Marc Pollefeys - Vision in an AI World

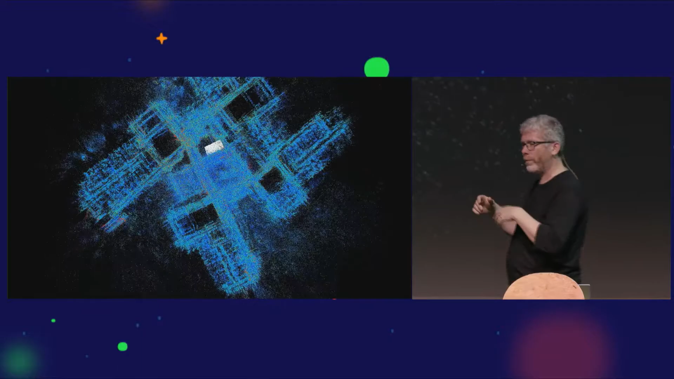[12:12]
So here's an example of a video just of about 100 different sequences captured with HoloLens by just walking around, all automatically merged into a big map of the whole building here.
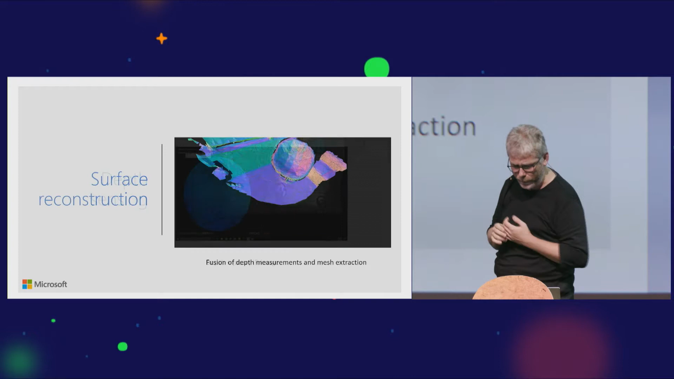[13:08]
Okay, this can then be used to fuse that information over time to get then a more complete building.
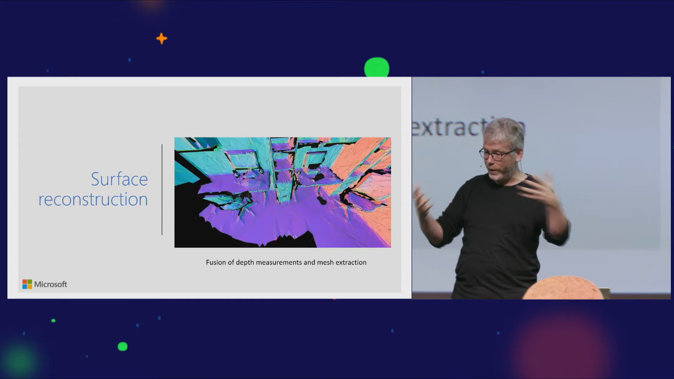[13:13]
Here you see essentially the output.
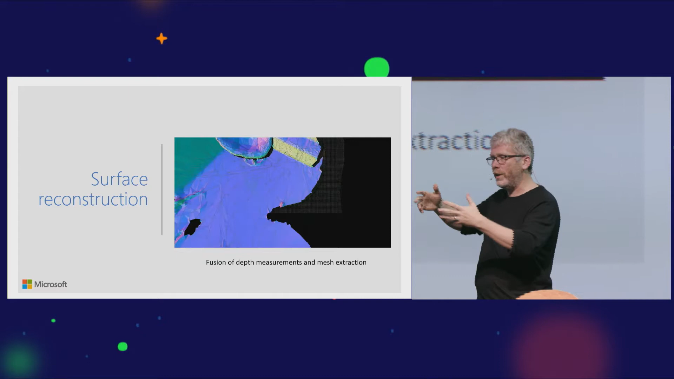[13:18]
You don't see this when you walk with HoloLens, but this is happening in the background.
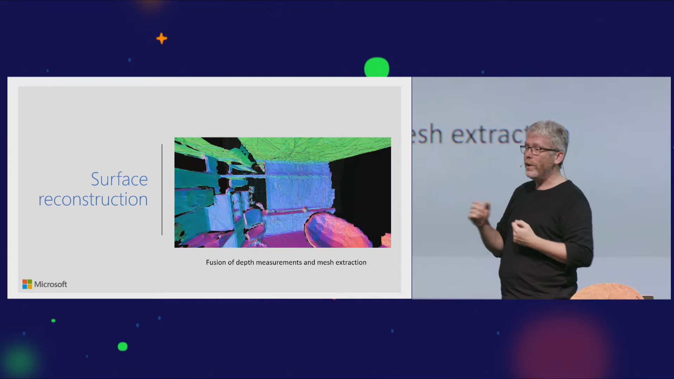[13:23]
Again, so that the cursor is at the right depth, so that if you place elements in the scene, they are occluded or not occluded, etc.
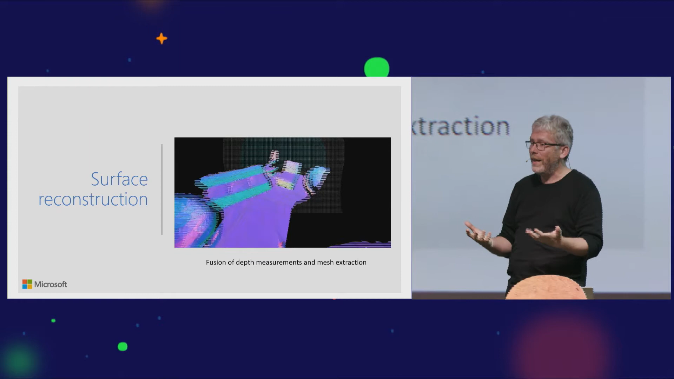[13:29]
All of the natural things can be done by leveraging this type of spatial mapping.
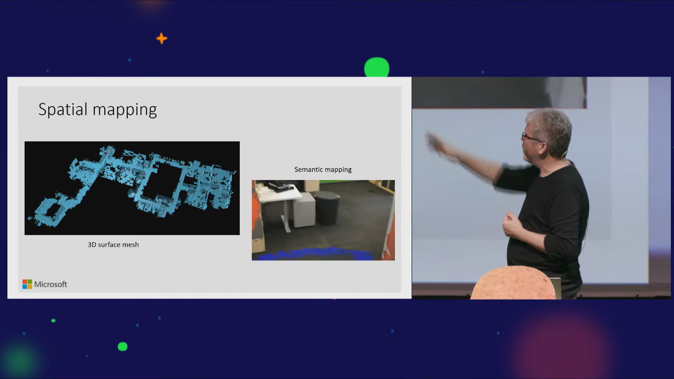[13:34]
Here's then what you have in the background. If you have a larger space, you can actually build up these very useful things just in the, that come just as a byproduct of using the device in that space.
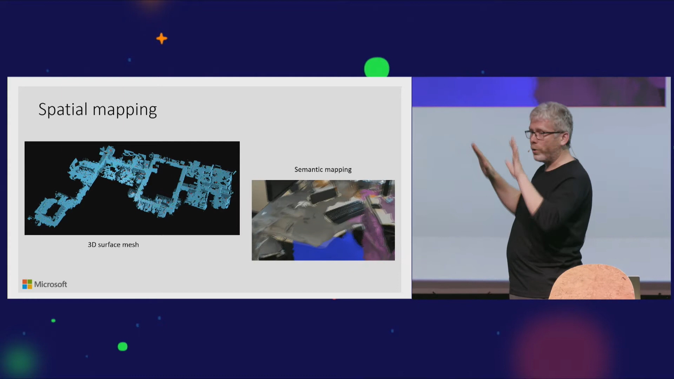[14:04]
At the same time as we reconstruct our 3D spatial map of the environment, we are also coloring it with different categories.
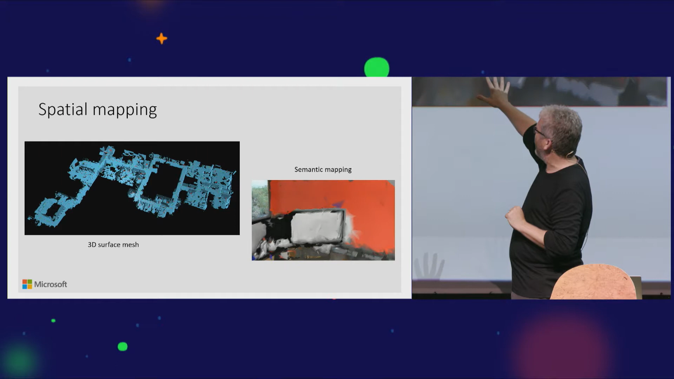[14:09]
So as you can probably recognize, light gray here is for screens, red is for walls, blue is for ground, etc.